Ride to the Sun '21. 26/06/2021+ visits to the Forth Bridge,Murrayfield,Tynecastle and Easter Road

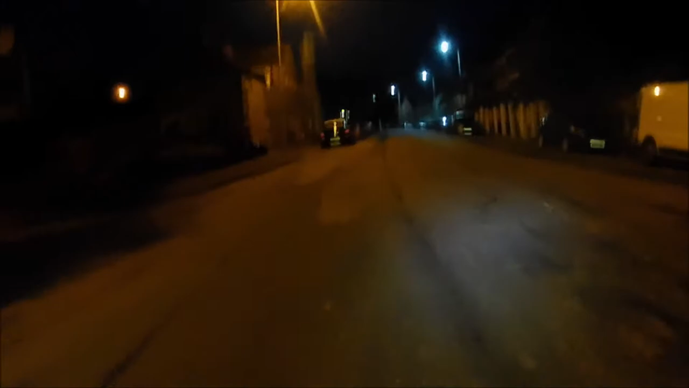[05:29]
I think the looking from here, we've got better roads than this.
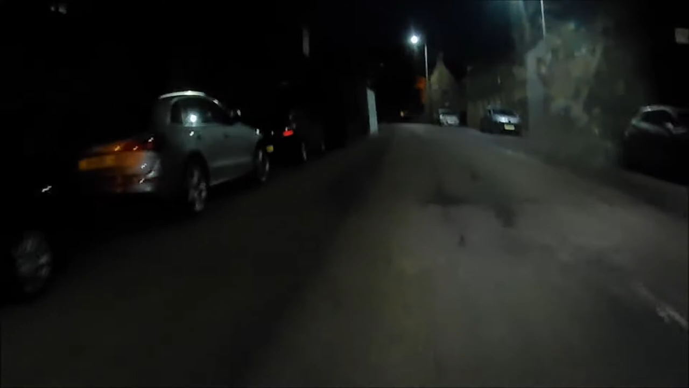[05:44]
Right, we're going to the suburbs now, Edinburgh, a couple of miles out of the city centre.
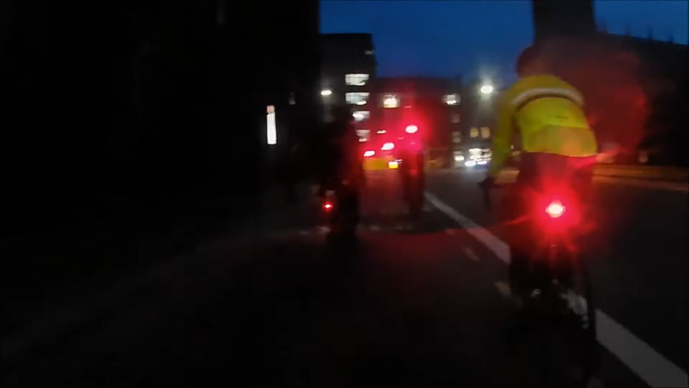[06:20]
Bang in the middle now at Edinburgh.
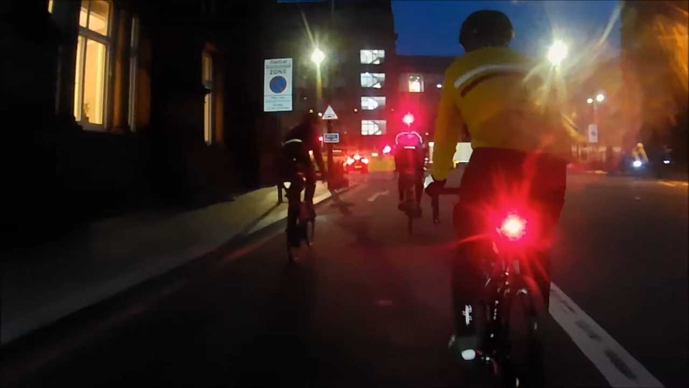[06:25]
Coming up to Queen Street.
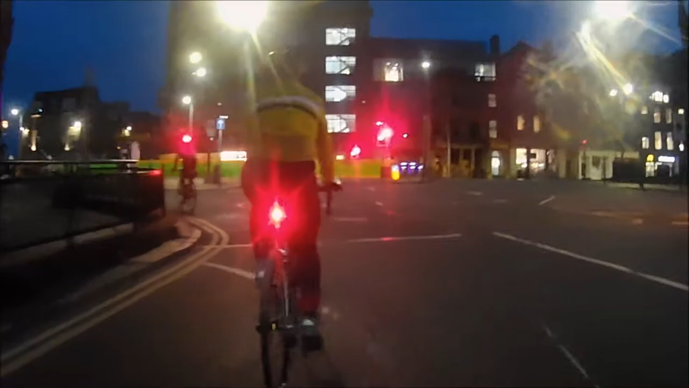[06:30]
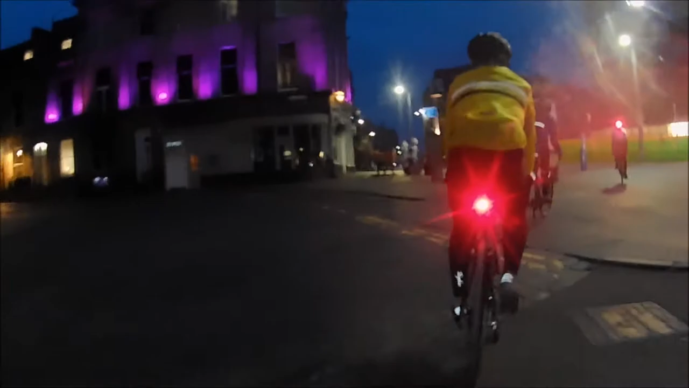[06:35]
Yeah, because we had to walk because there was that many people about last time, which deserted tonight. Yeah, loads of folk about last time around.